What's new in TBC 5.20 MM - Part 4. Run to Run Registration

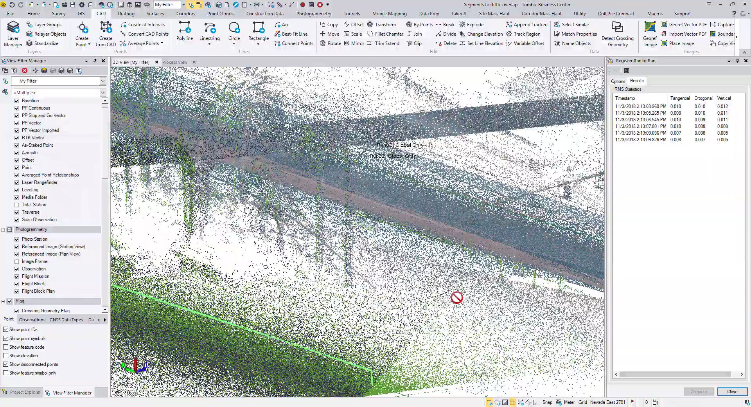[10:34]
And check the result in the 3D view. As you can see, no more duplicates.